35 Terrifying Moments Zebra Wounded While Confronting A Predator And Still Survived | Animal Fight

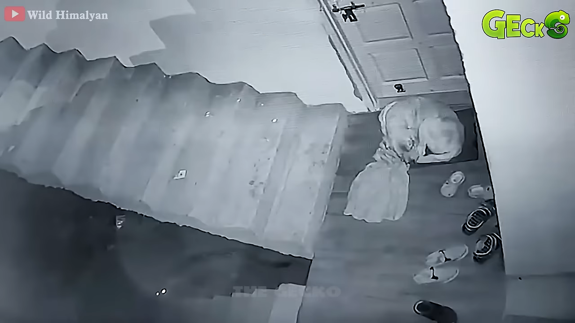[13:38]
Another situation recorded an image of a leopard quietly walking up the stairs and approaching a sleeping dog in front of the house.
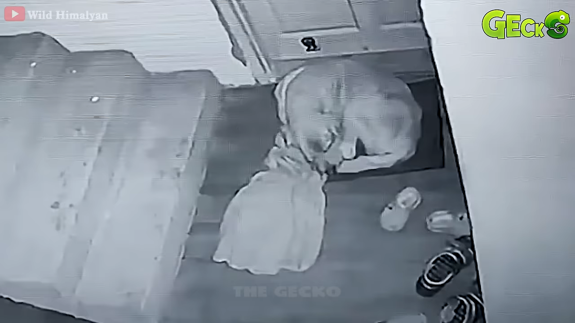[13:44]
The leopard is very cautious. It slowly slows down so as not to make a sound.
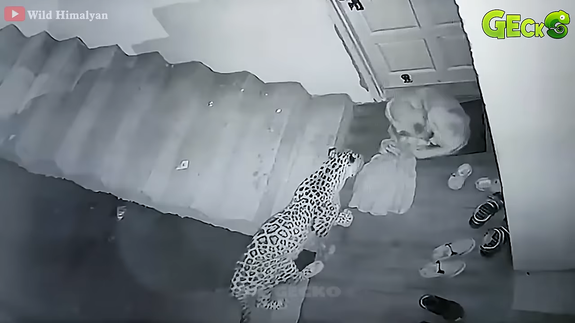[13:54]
After approaching its prey, it freezes to make a final judgment. Immediately, the leopard grabs the dog's neck quickly. The dog is attacked by surprise. The dog tried to resist but failed. It let out a final cry of pain.
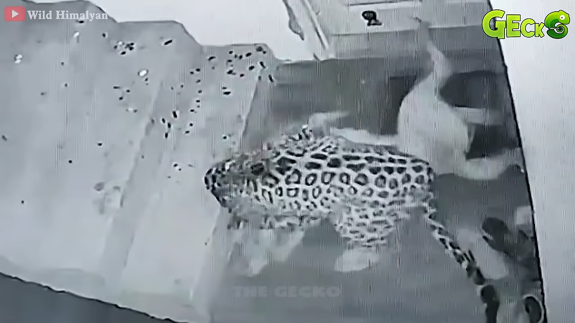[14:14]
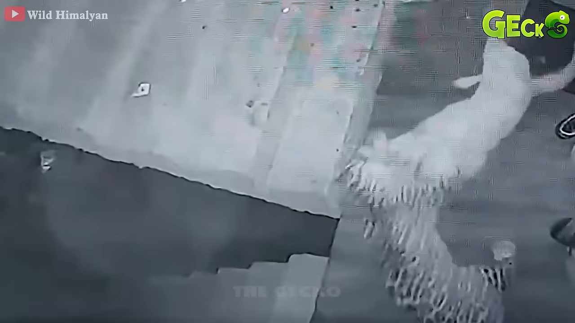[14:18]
Finally, the leopard drags the prey and rushes down the stairs.